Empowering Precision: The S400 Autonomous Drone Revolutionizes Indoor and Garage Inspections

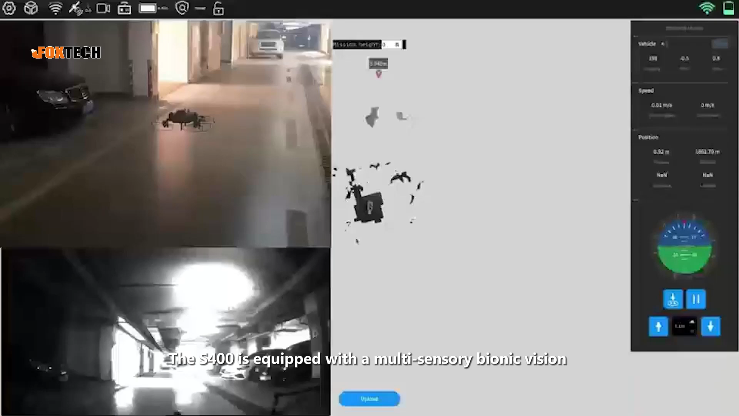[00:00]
The S-400 is equipped with a multi-sensory bionic vision autonomous flight driving system,
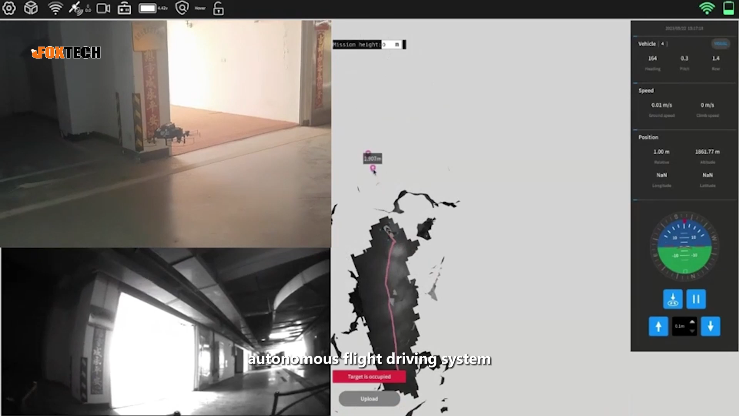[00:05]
which can integrate functions such as control and navigation,
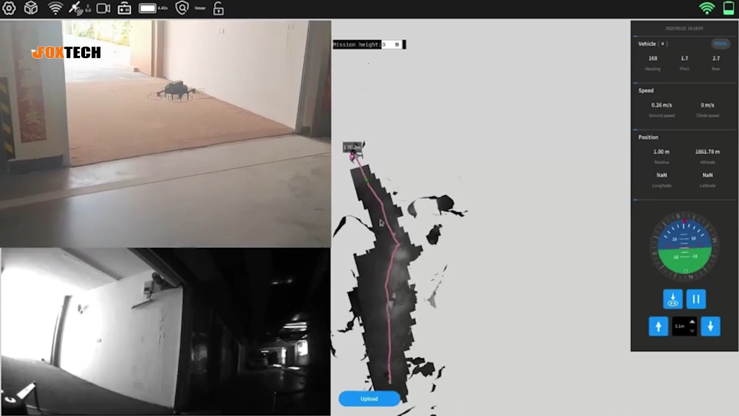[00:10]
three-dimensional space perception and positioning, path planning and decision making,
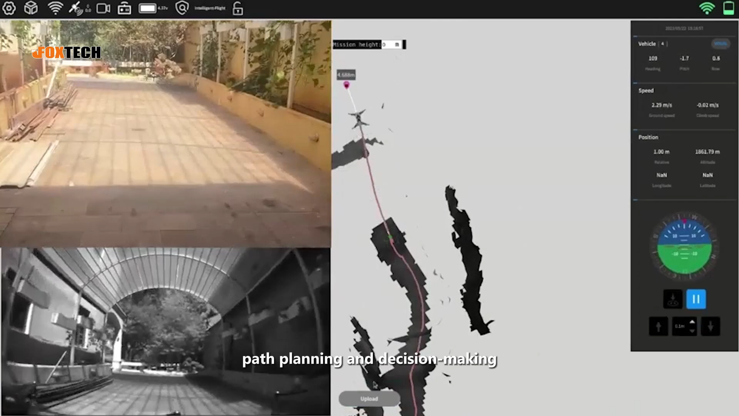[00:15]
and real-time autonomous obstacle avoidance.
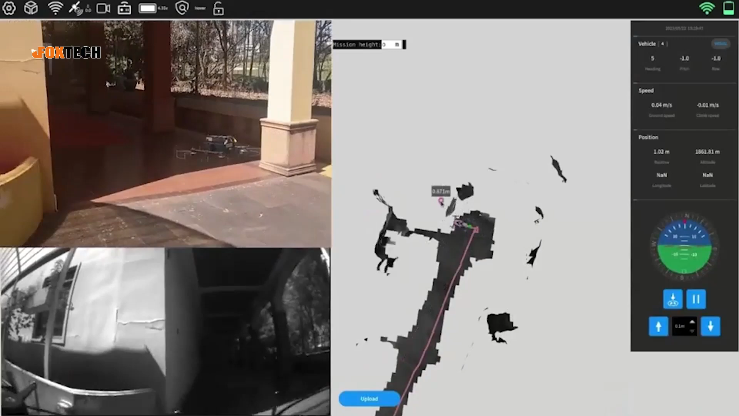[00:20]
In situations such as strong electromagnetic interference environments,
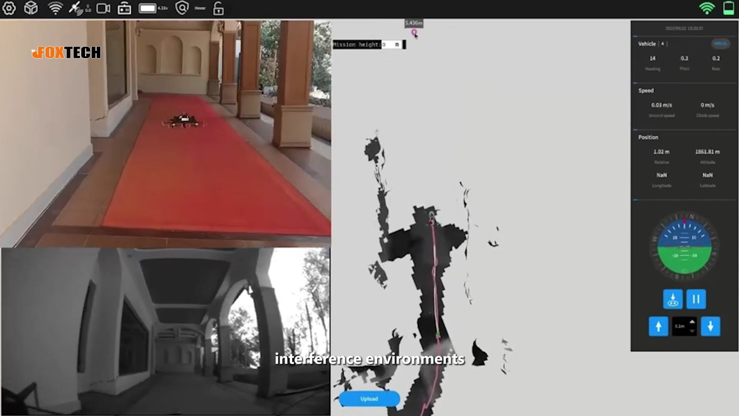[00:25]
indoor complex obstacle environments, and no satellite signals,
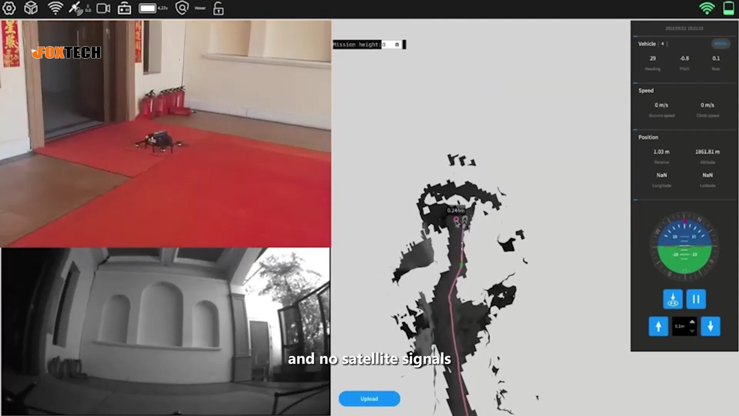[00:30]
the S-400 can still achieve autonomous obstacle avoidance and L-4 level autonomous flight.
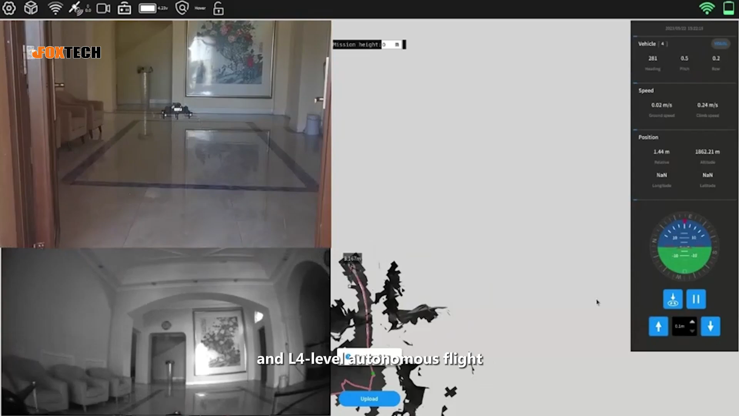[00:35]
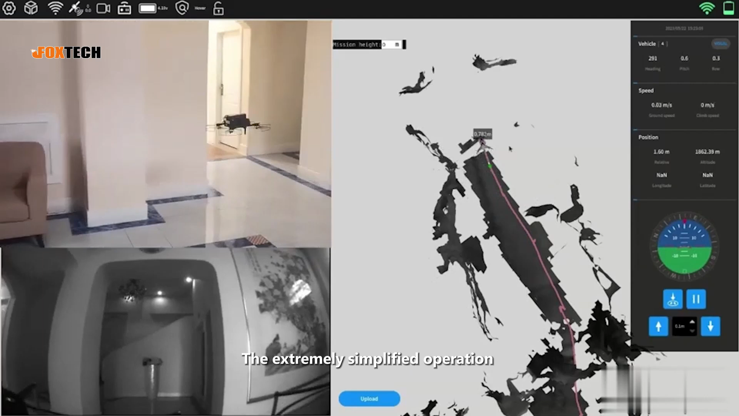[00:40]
The extremely simplified operation of the SWE-3 system eliminates the need for professional pilots and improves flight control, accuracy, safety, and reliability.
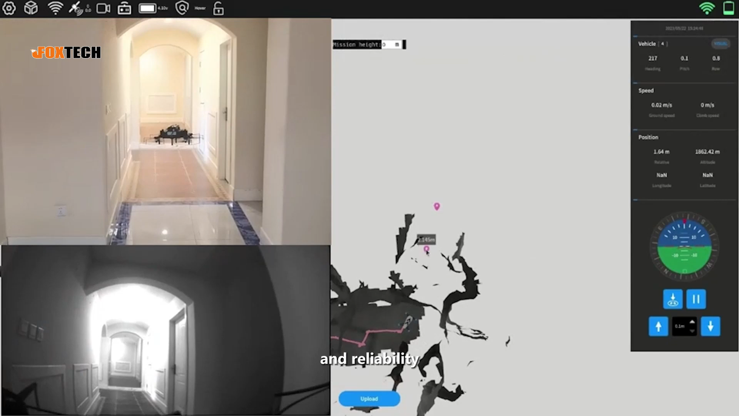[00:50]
In autonomous flight mode,
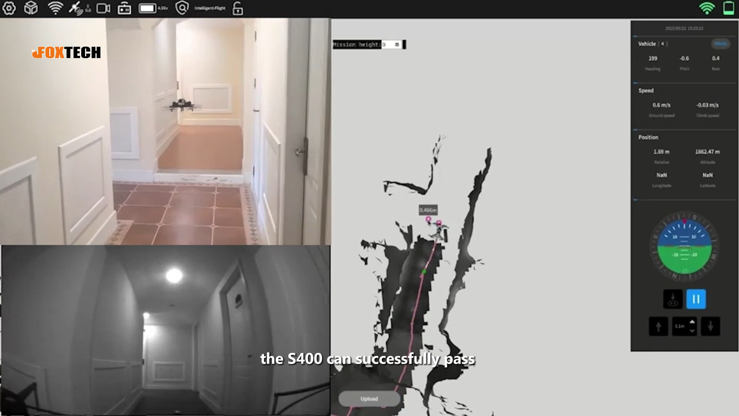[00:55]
the S-400 can successfully pass through a narrow enclosed space with a diameter of only one meter,
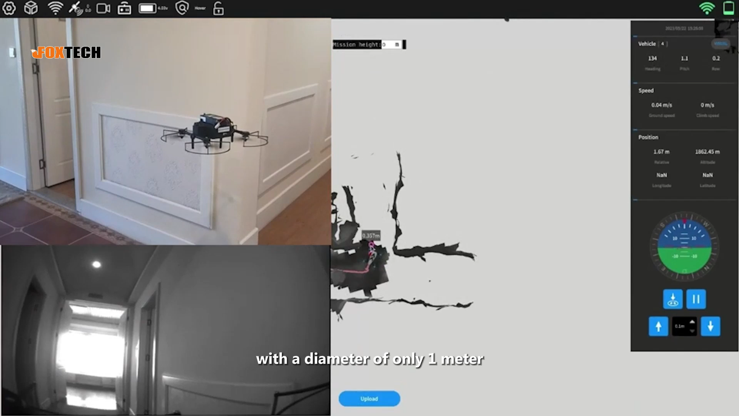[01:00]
which solves the industry pain point of drones being highly dependent on pilot operation in practical applications.